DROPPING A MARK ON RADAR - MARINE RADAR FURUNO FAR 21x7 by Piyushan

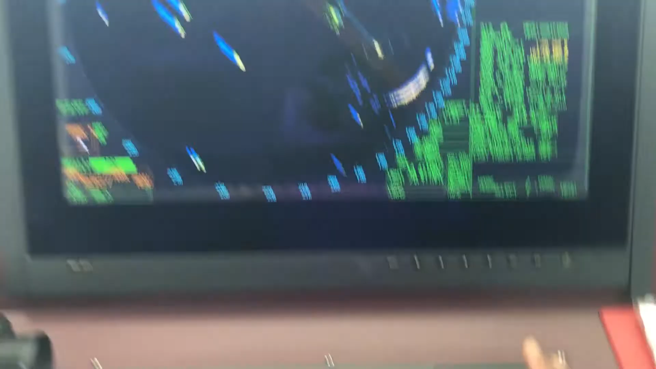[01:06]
You see, when I change different kinds of whatever prohibited areas as typical example, will be typical use of this is when approaching an anchorage. Right. Okay.
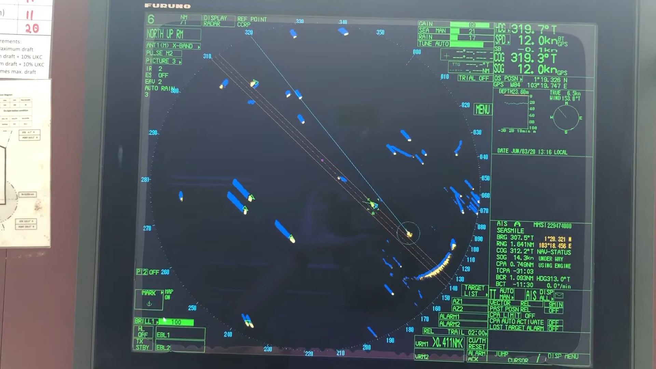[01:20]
Use, take the cursor to the position and left click on it. Take and say, this is your, this is your anchor position.
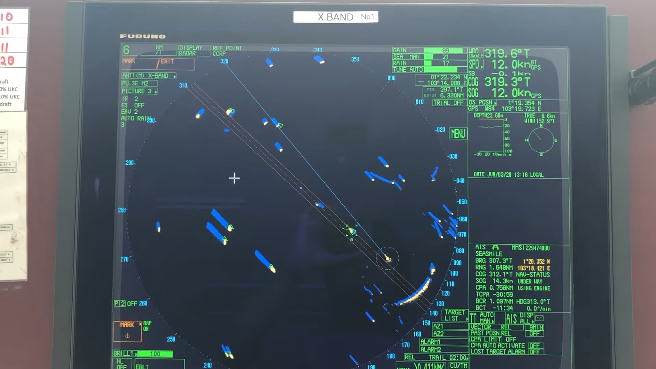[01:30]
Right click on it. You see, the anchor is here. Now, uh, captain can take the ship there to drop the anchor.
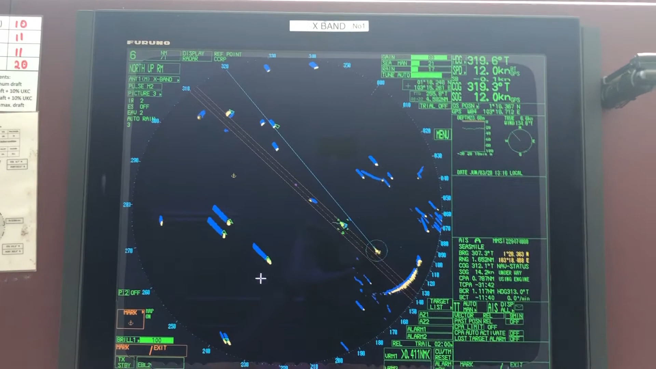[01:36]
To remove this, to remove, uh, now, uh, if you, uh, say, one, two, three, four, you can keep on adding. To, uh, to delete these marks. First, you need to right click exit and then take the cursor or, or then, uh,
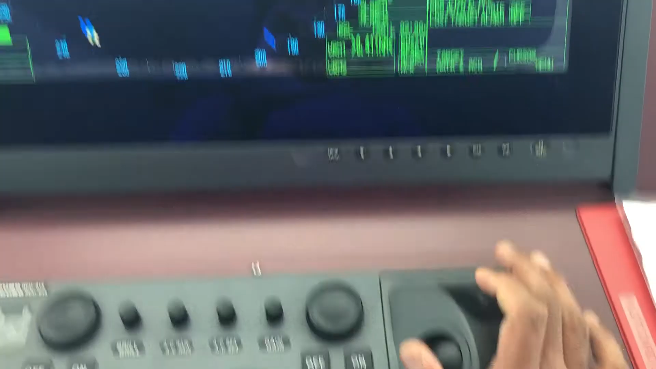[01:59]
the, the, the, the, the, turn the scroll wheel until you see on the, uh, uh, display. Right, uh, delete mark. Mark delete. Take it.
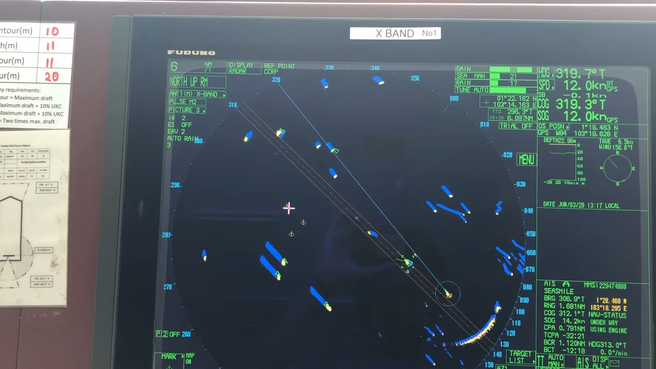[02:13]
Take the cursor and it will be, now it's, uh, highlighted, uh, red. Take the cursor onto the marks that you want to delete and keep on left clicking on the marks. Finish. And to get out of the, uh, the, the cursor, right click.
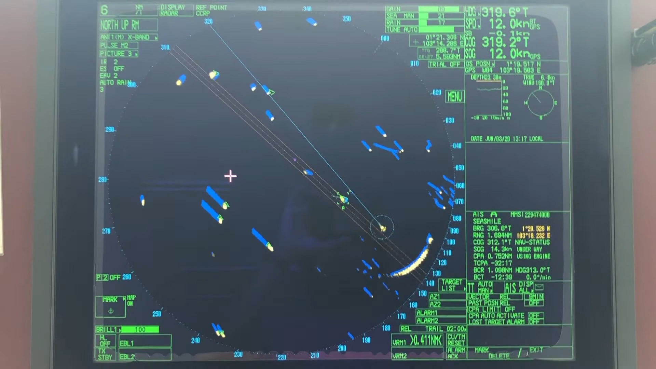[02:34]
I will, in my next video, I will show you the other method of dropping the mark. Thanks for waiting.